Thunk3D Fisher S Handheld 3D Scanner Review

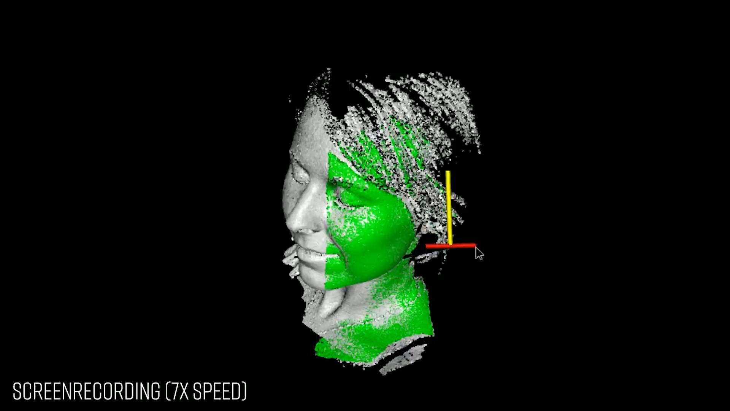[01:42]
It doesn't have color as well, so it's not for scanning miniatures and stuff like that.
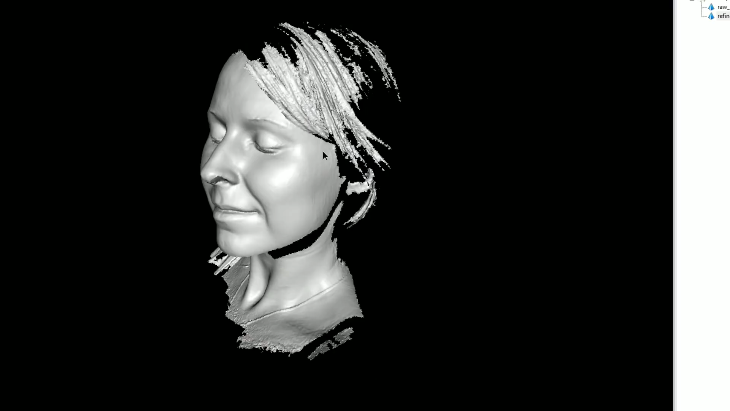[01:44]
So, the Fisher S offers a scanning volume of around 5 centimeters for the smaller objects.
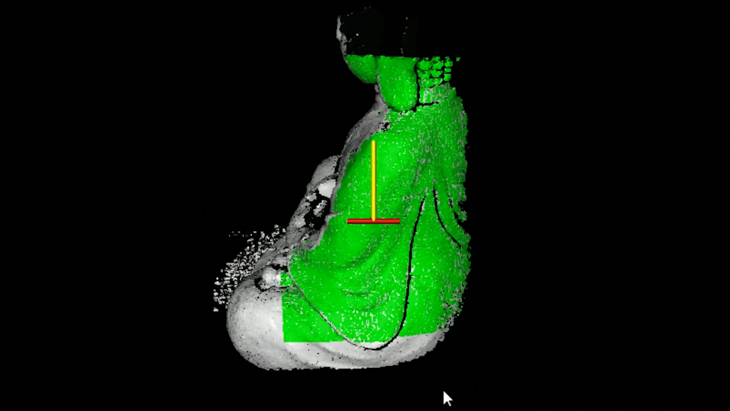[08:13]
So the scanner is not using any markers.
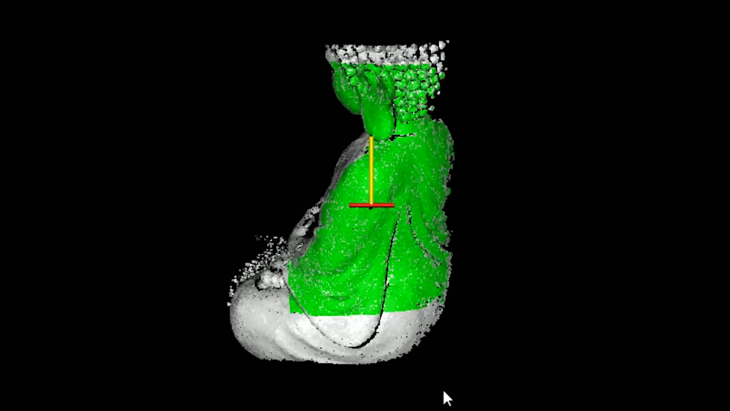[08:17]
It's using the unique features of the object itself to track on. This in terms also means that you need to be a little bit careful on what you're scanning.
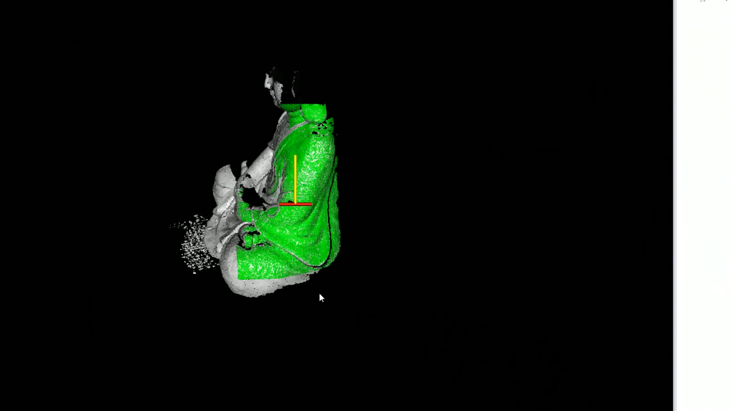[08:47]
So the feature mode is really good.
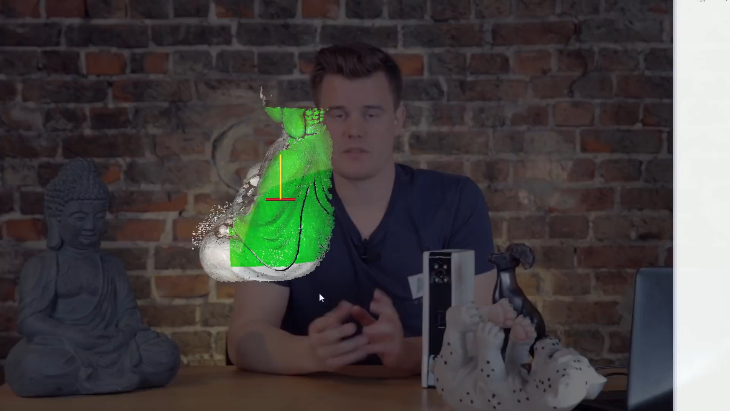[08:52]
It's fast to use, but you can't really rely on the data. Sometimes you'll notice that when you get back home that, whoa, the scanner actually slipped a little bit. So that can happen when you don't have enough features and you think that you're getting covered in an area, but you've actually slipped a little bit.
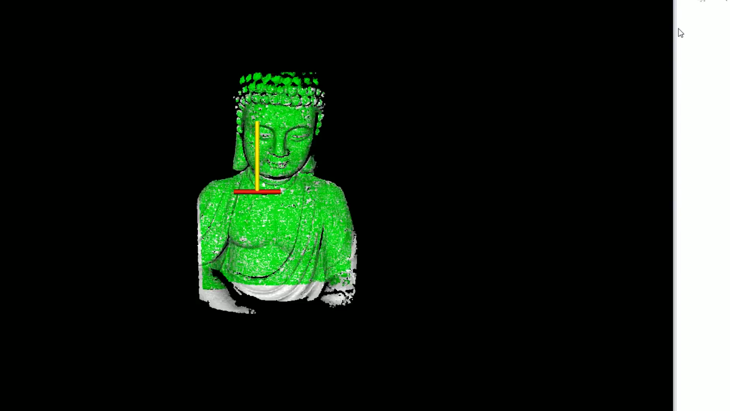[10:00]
There you can see we're now starting to collect
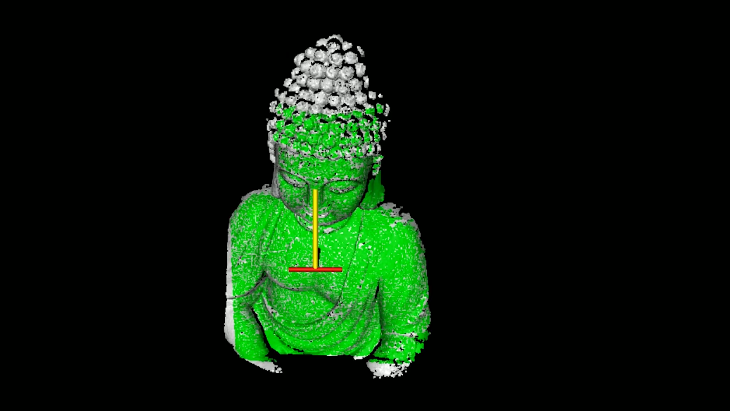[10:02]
data of this scan and everything in the green field is what we're actually scanning right now.
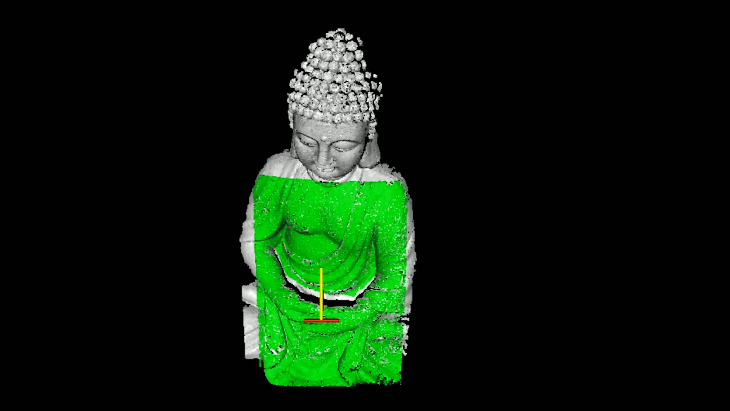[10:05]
What it what like the last frames are detecting and the gray one is what we have already scanned.
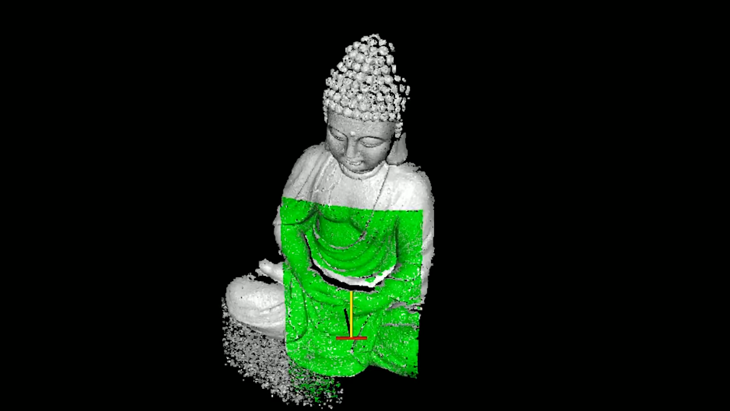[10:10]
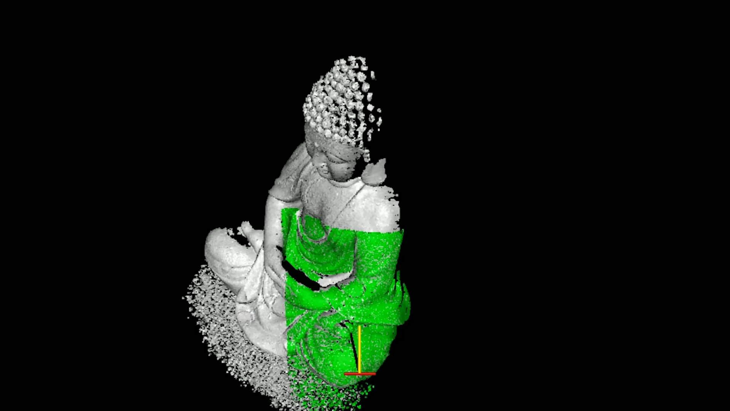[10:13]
I'm going to move around here a little bit
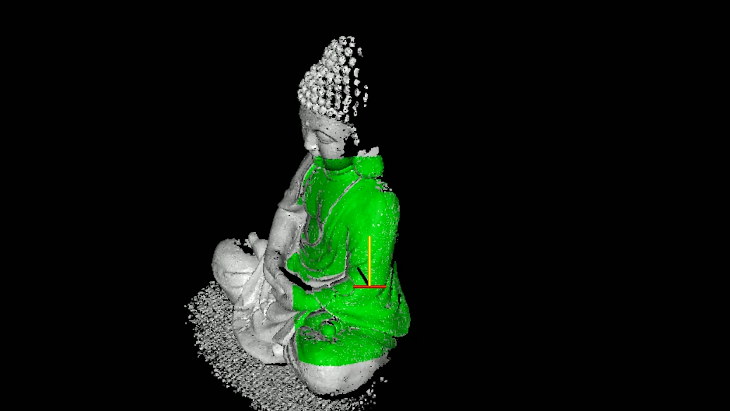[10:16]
making sure to keep the laser dot converged in the same spots.
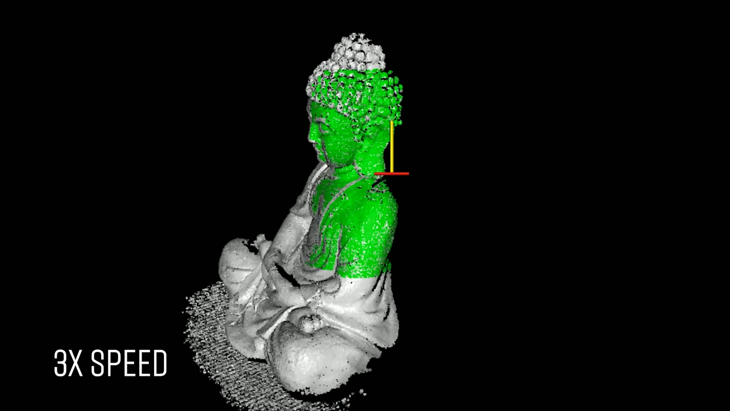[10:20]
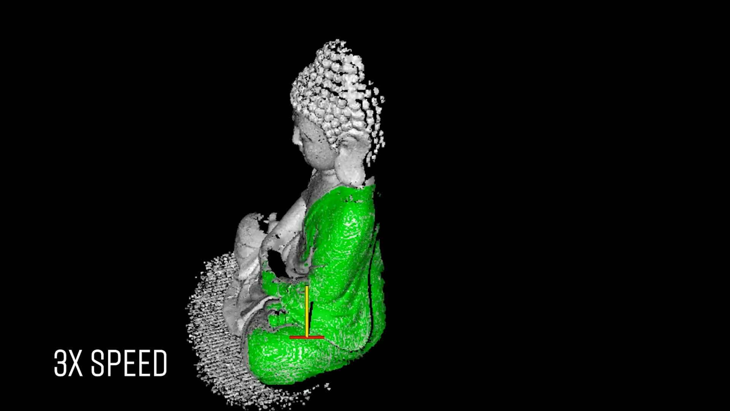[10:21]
You want to overlap a little bit here on the back, but I'm going to actually go around
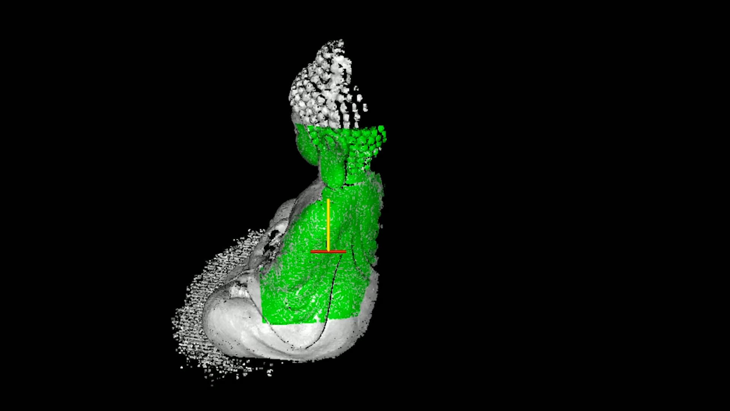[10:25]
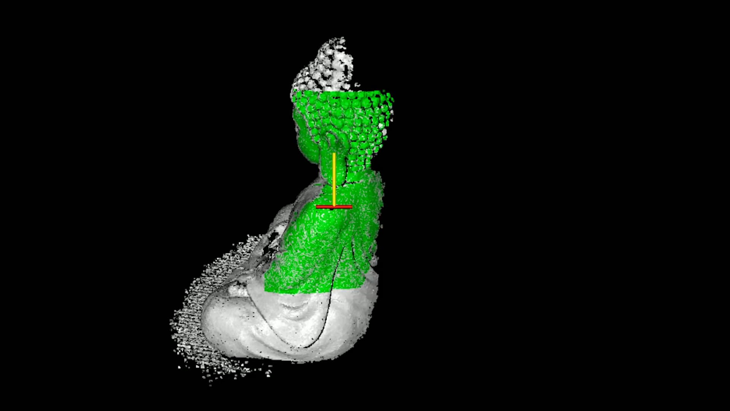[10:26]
the front and get the rest of the scan.
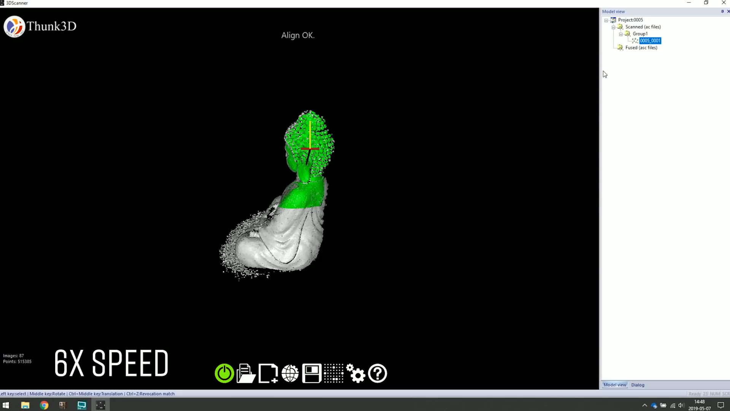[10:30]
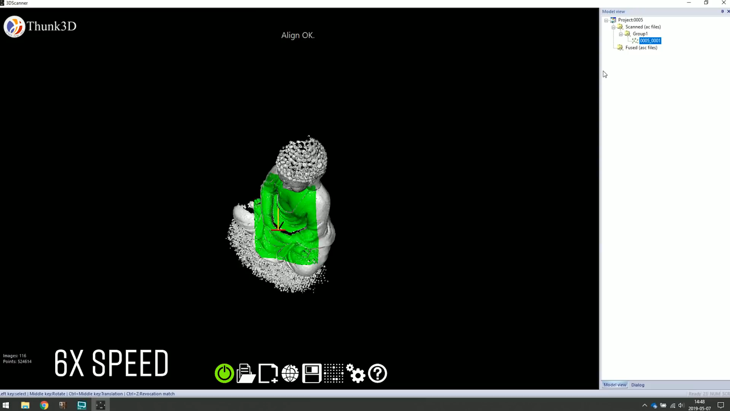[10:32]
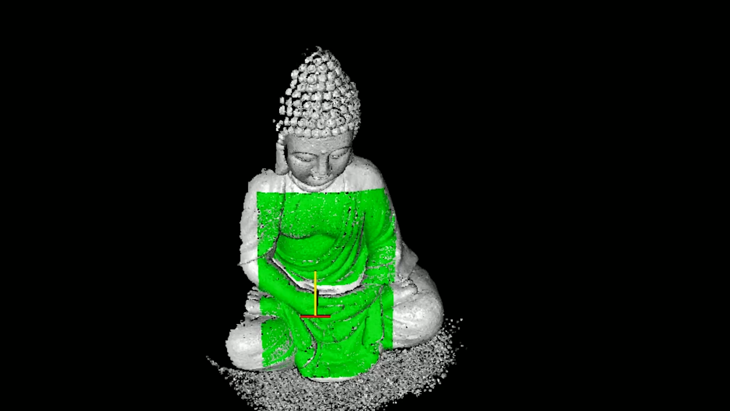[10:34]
Now scanning here from the front, I want to try to get
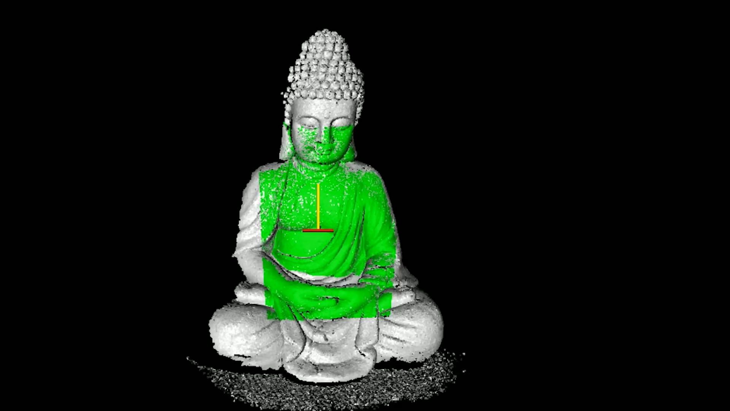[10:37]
more of the face, especially by trying to aim the scanner from underneath.
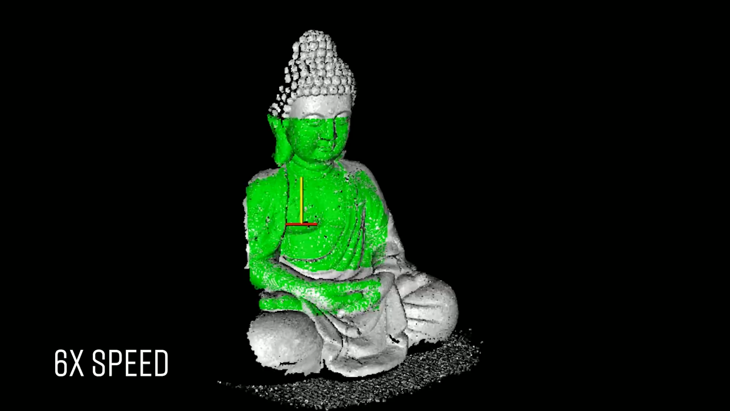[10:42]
And now we're starting to move around the back.
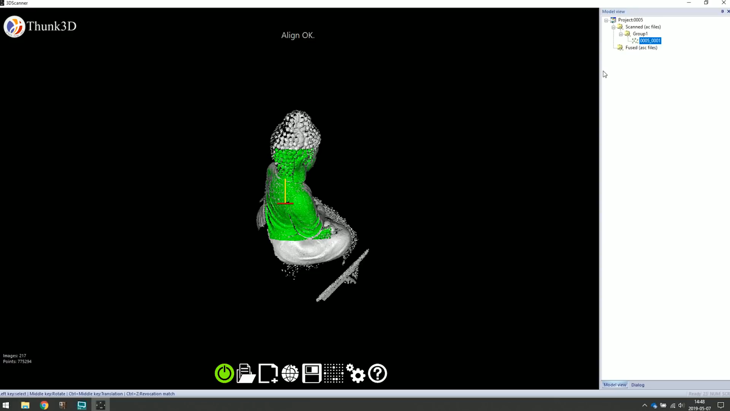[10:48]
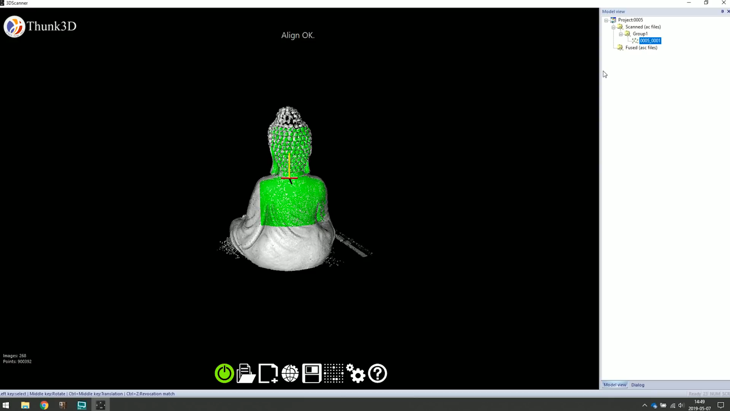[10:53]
Make sure we have awesome amount of data there on the skull and on the top of the model.
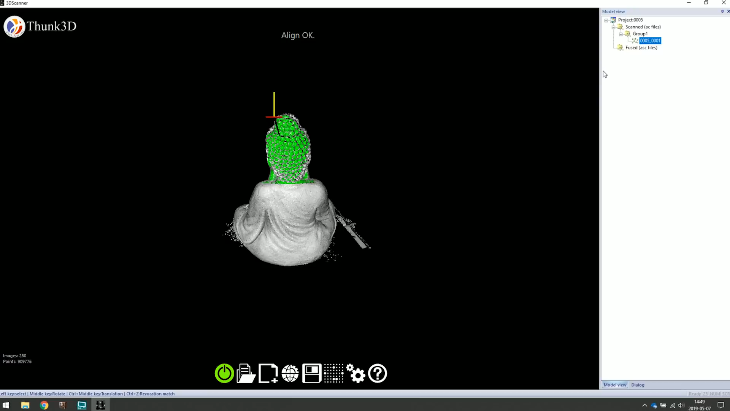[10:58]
Again, if we miss something, we can always add that later.
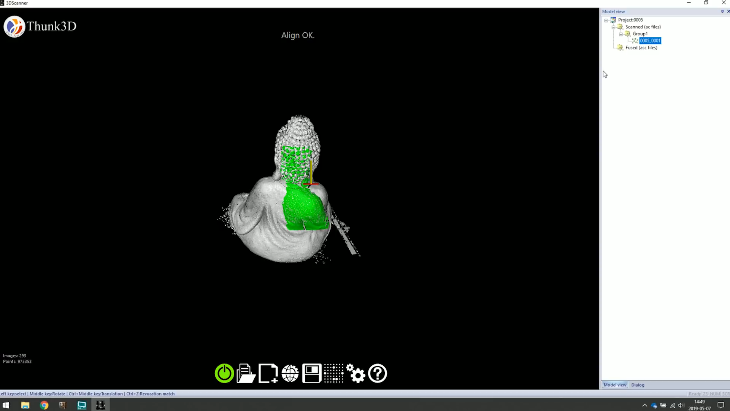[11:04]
Like so, and that should be done.
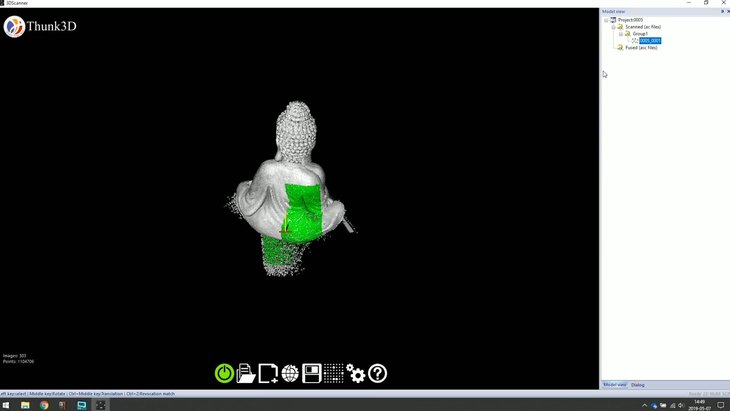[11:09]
So click the green button again to stop the scan. And before we do anything, let's just have a look here at the data up on the head and everything.